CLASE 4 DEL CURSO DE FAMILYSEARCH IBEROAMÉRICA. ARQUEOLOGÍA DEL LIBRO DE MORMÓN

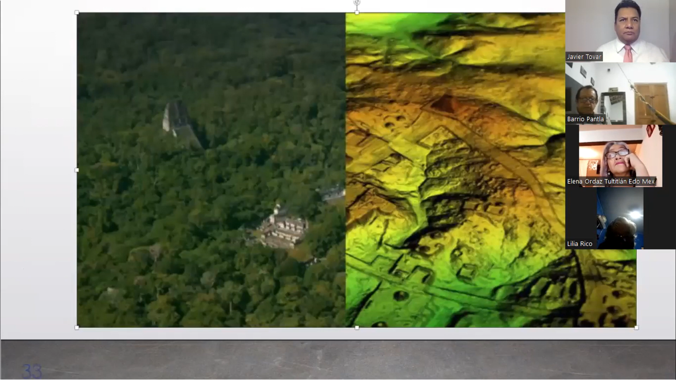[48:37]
Y mire el LIDAR, vean ustedes, la misma foto, la mitad derecha con LIDAR, la mitad a la izquierda sin LIDAR. Nada más para que ustedes vean la poderosa herramienta que hoy cuenta la arqueología,
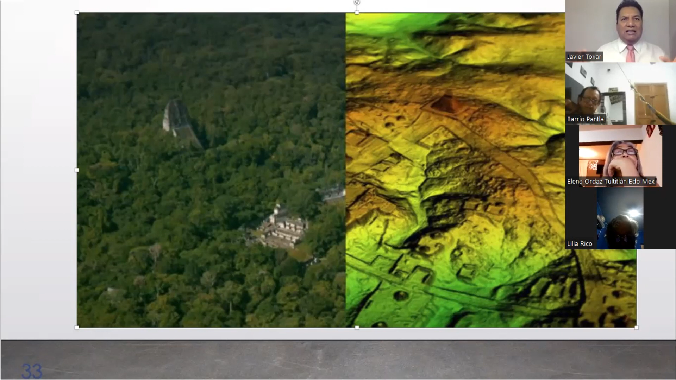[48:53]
y estamos encontrando las ciudades que están todas ocultas en la selva del Petén, en la selva del sureste de México. Miren, se destapan las ciudades. Siguiente, por favor. Esto es nuevo, hermanos, no tiene más de 2 años.